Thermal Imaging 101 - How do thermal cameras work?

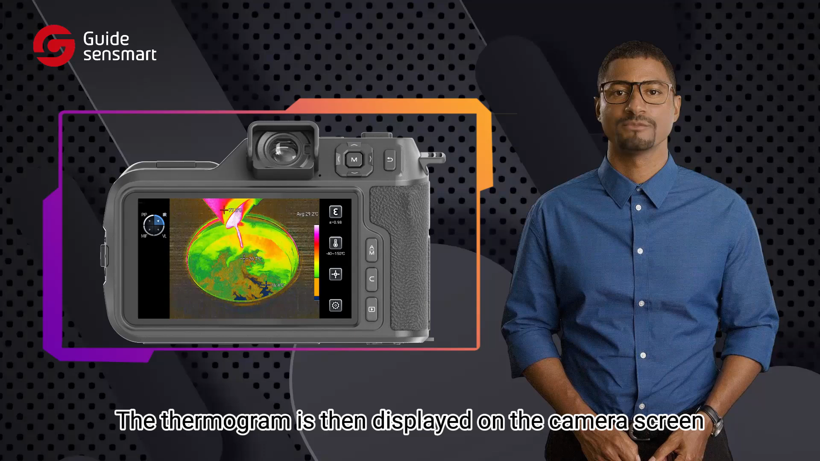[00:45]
The thermogram is then displayed on the camera's screen, featuring a color gradient that indicates different temperatures.
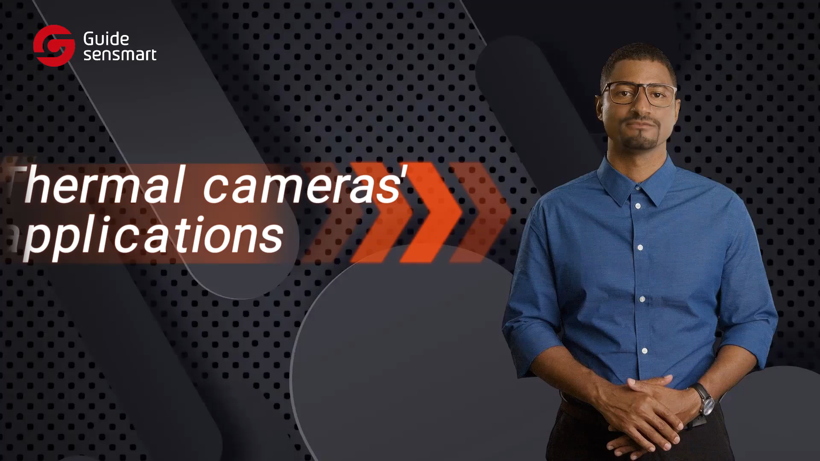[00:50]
Now that you understand how thermal cameras work, it's important to note their various applications. They are used in industrial inspections to detect abnormal heat points.
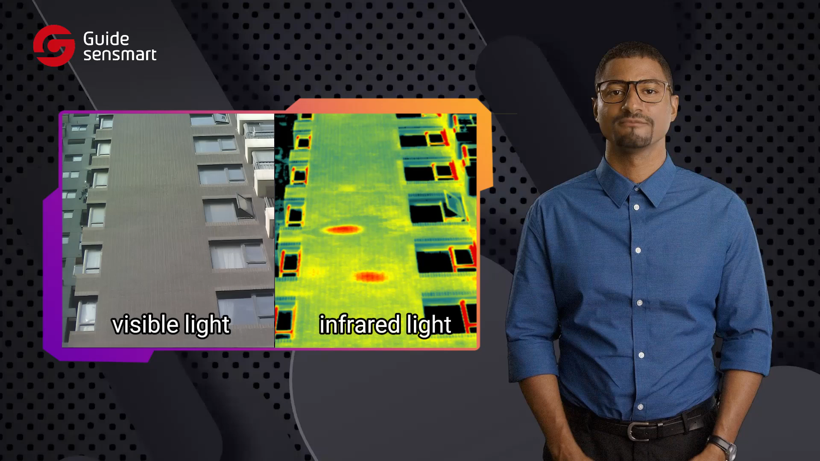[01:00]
In building maintenance, thermal imaging devices are used to identify heat losses caused by poor insulation or air leaks.
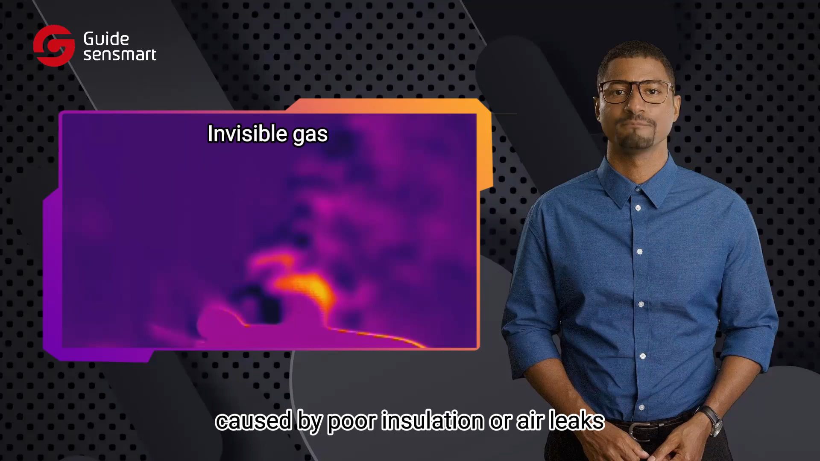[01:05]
Additionally, for security purposes,
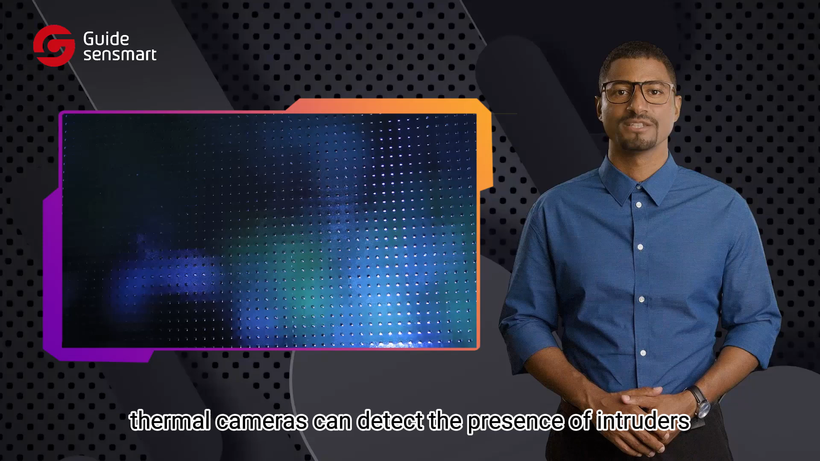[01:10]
thermal cameras can detect the presence of intruders in low light or adverse weather conditions. But what makes them so remarkable? Here are some notable features. Visibility in darkness.
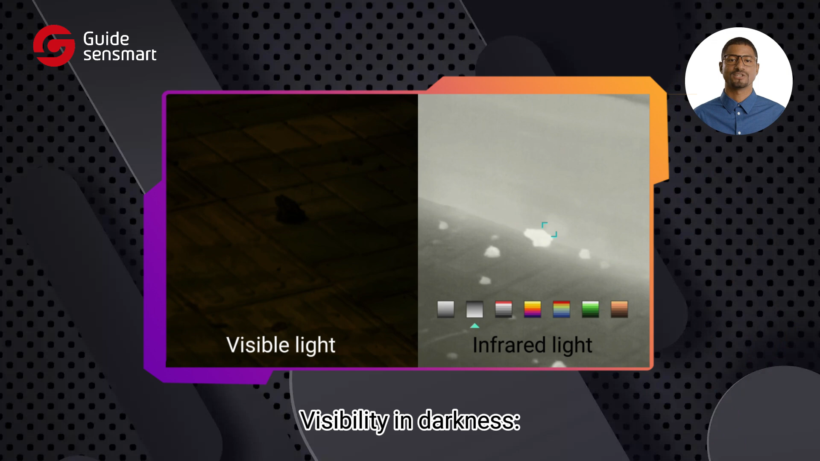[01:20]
Infrared radiation is unaffected by visible light and can be detected even at night,
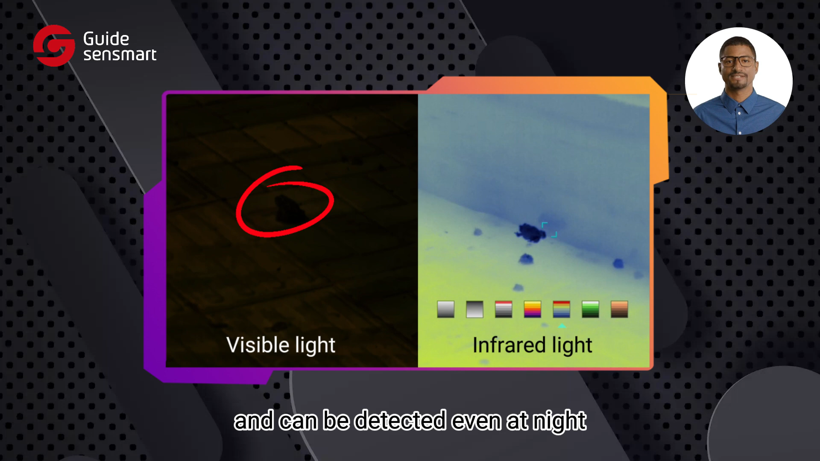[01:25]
allowing thermal cameras to operate in both day and night conditions. Passive detection.
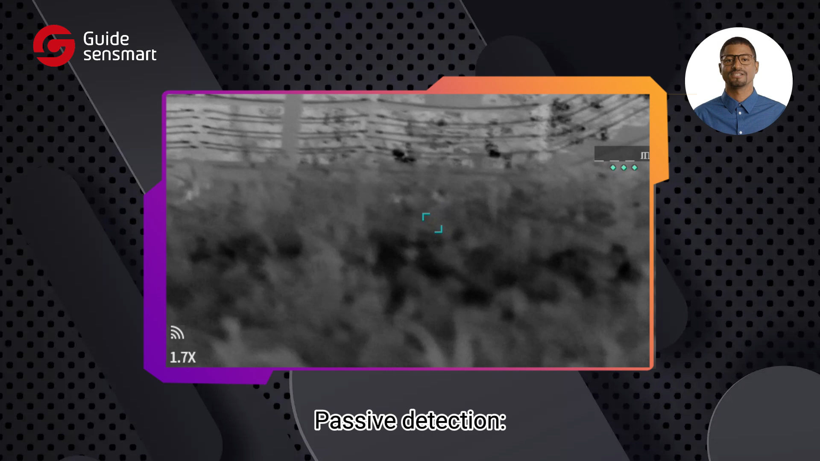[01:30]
Thermal cameras passively sense the infrared radiation emitted by objects, making them detectable.
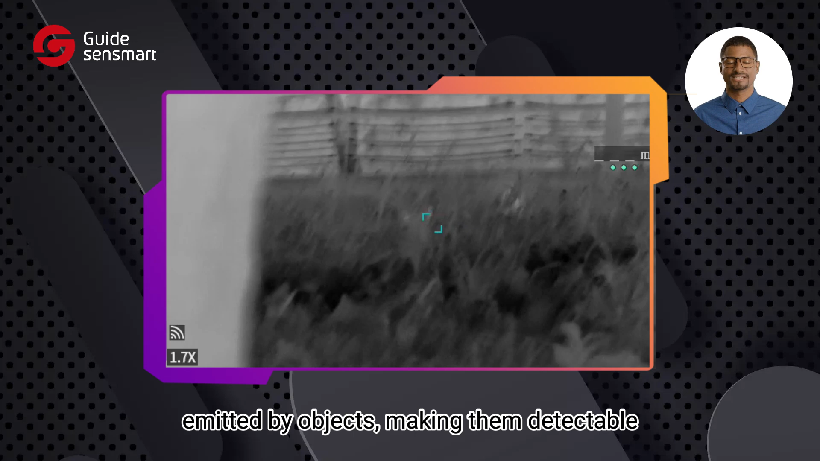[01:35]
Adaptability to harsh conditions.
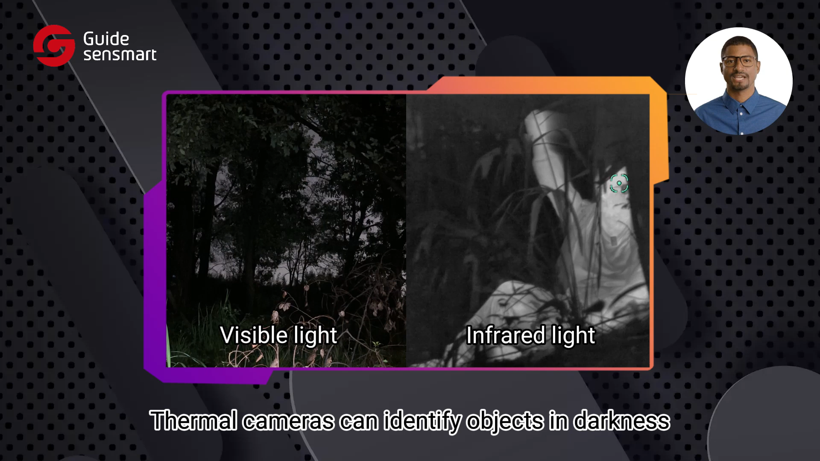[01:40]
Thermal cameras can identify objects in darkness and penetrate through fog, dust, rain, shadows, and glare from the sun.
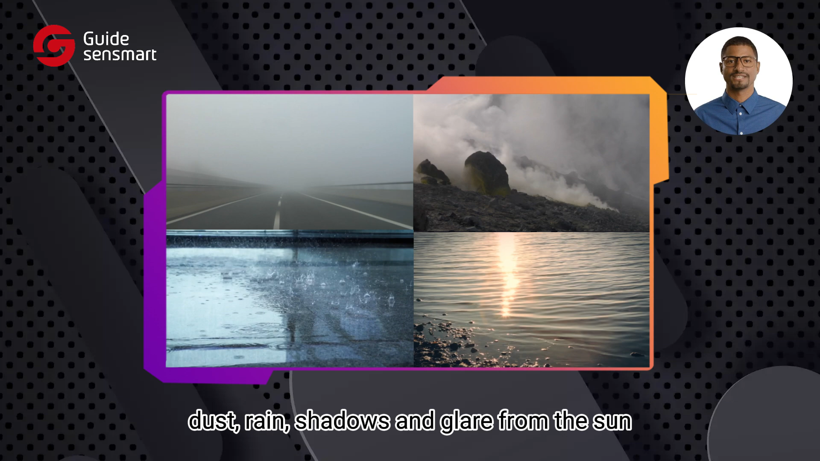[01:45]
Detection camouflaged objects.
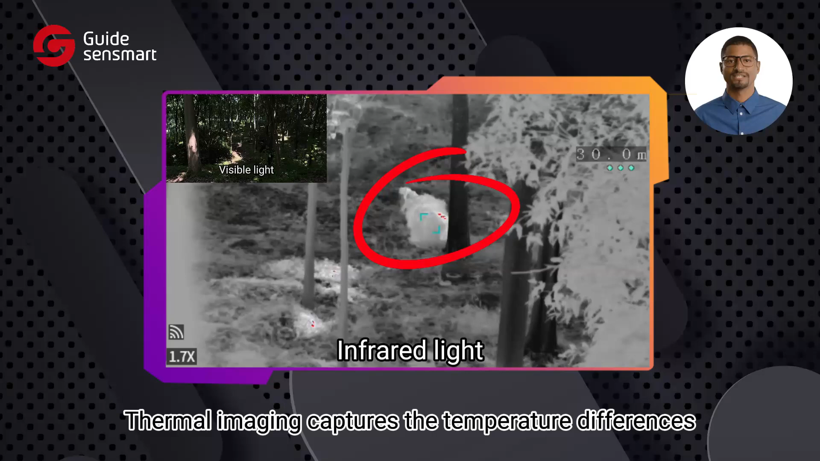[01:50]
Thermal imaging captures the temperature differences between a target and its surroundings, facilitating the detection of camouflaged items.
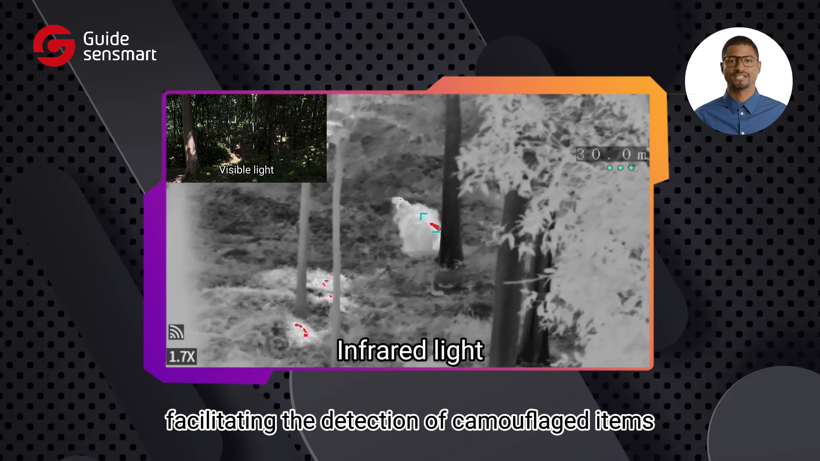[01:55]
Long-distance target detection.
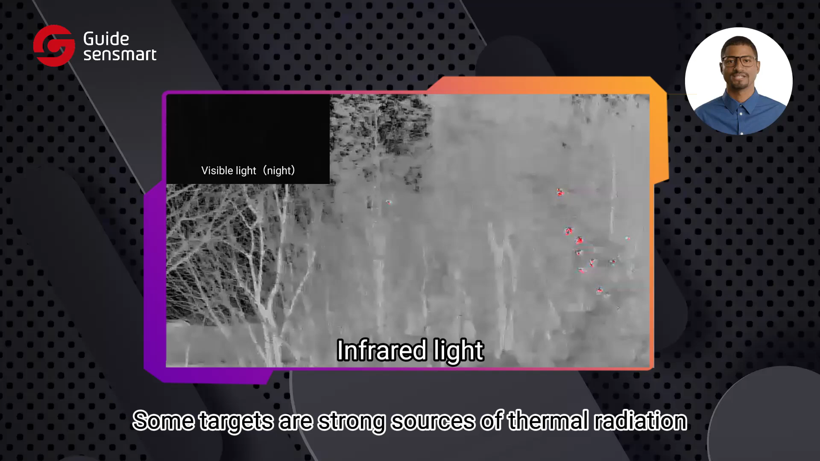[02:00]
Some targets are strong sources of thermal radiation, allowing thermal cameras to detect them from farther distances compared to visible light.
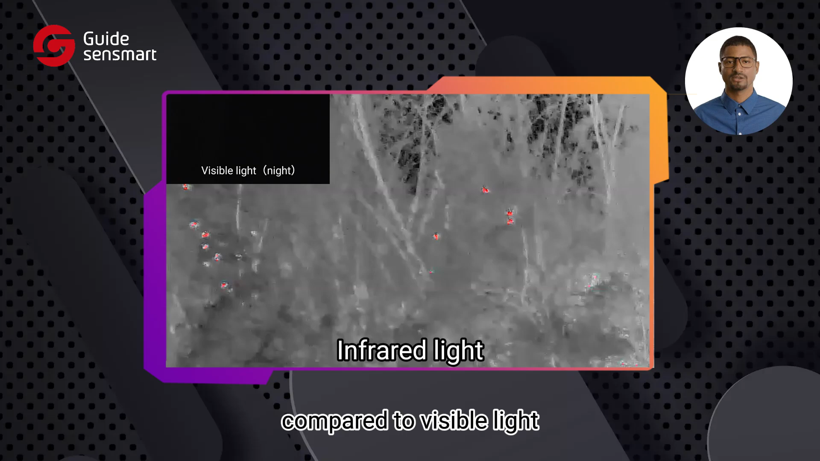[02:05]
So the next time you view a thermal image, you'll understand that it's the infrared radiation at play.